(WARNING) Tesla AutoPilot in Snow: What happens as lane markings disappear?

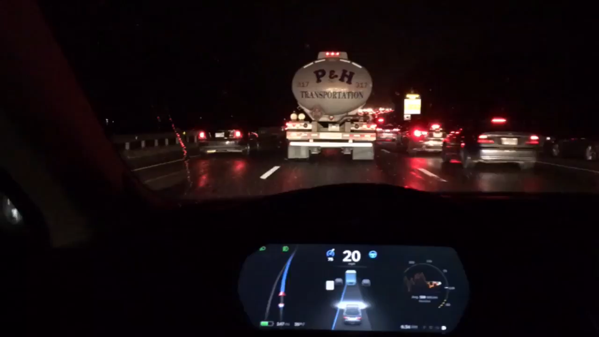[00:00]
have you ever wondered how the Tesla autopilot would work in the snow when lane markings are covered with snow well let me start off with this I bought a Tesla Model S not only for the gas savings but mainly for the autopilot feature I have a 45 minute commute at least and that commute can be an hour an hour and a half maybe two hours with traffic
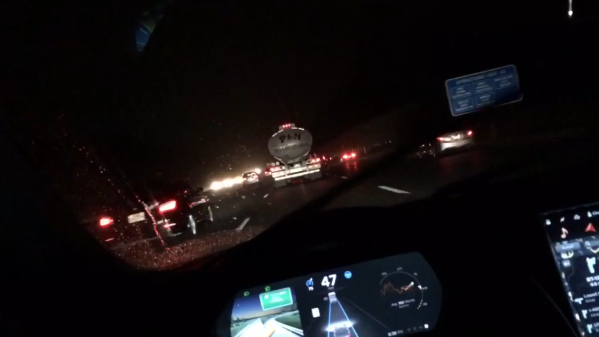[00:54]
95% highway so a feature like autopilot makes total sense for my drive so here is my drive home tonight and about five minutes into my drive home it begins to rain and it will eventually begin to snow so prior to version 7.1 that was just released by Tesla whenever the highway lane markings disappear the car would basically alert you to take over the wheel because it doesn't
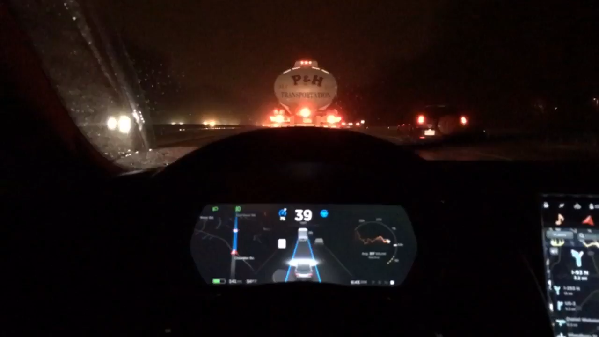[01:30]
know what to do without those lane markings but now with version 7.1 they've made an enhancement to basically improve on the ability for the car to
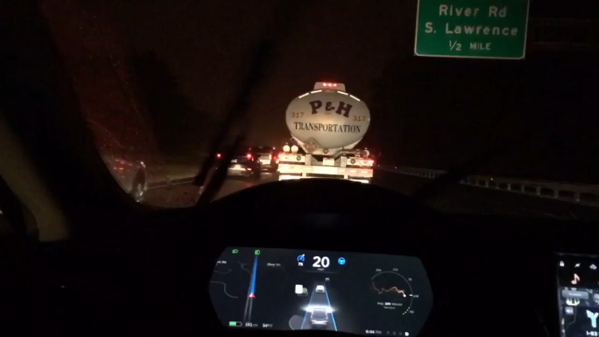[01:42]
keep auto steer enabled even though lane markings have disappeared so here you can see that I am following this track the trailer and you know that the autopilot is enabled and engaged by the blue colored icons next to my speedometer on the left is the automatic cruise control which is currently set in blue and on the right
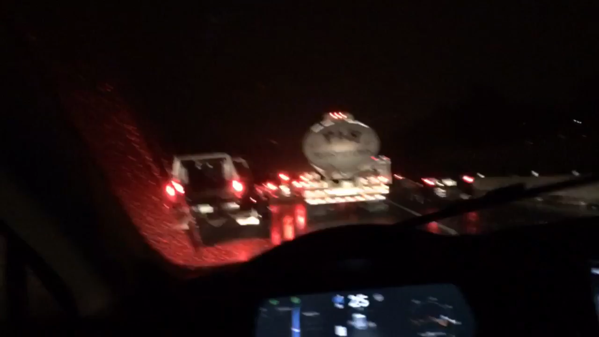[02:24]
it's obviously been sped up so you can see it in action over a longer drive now you'll notice there is another blue icon of a tractor trailer in front of the car in version 7.1 they made an enhancement so that the autopilot can actually see whether the car in front of you is a tractor trailer a motorcycle or even a car so it can now distinguish between those three different types of vehicles when
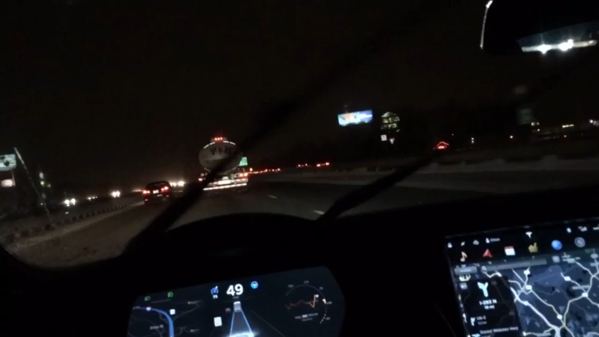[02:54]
the icon is blue it means that it's following the car in front of you in this case the tractor trailer if it's not blue and gray it means it's autopilot is currently following and seeing the lane markings on the highway so you can see here that the weather is getting pretty bad now and the lane markings have pretty much disappeared and autopilot can't see it but autopilot is still
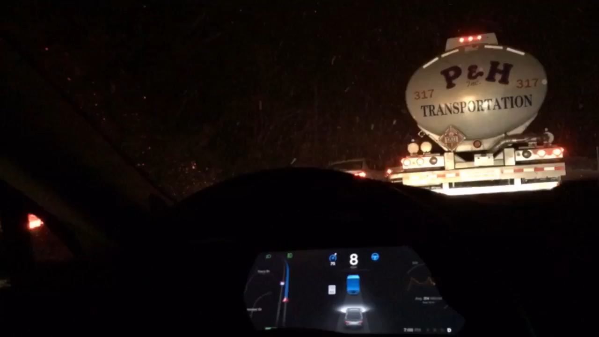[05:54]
the truck and basically every path that it takes if the tractor trailer were to switch lanes the Tesla would actually try to switch lanes as well thinking it's that's the right path to go now in a few seconds here I'm going to show you a clip where they actually the tractor trailer actually tries to switch lanes and you'll see that the Tesla slowly creeps
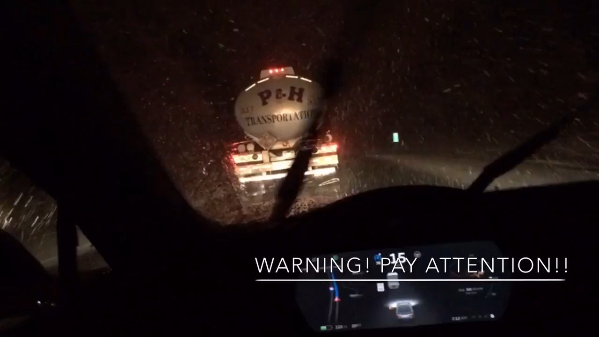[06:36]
taking over disabling auto steer but leaving the automatic cruise control still enabled